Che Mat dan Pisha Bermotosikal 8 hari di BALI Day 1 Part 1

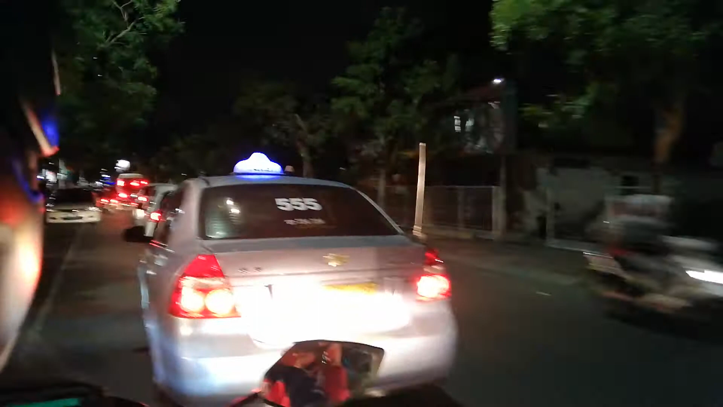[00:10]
Ni on the way lah nak pergi. Cuba tengok trafik di Kuta.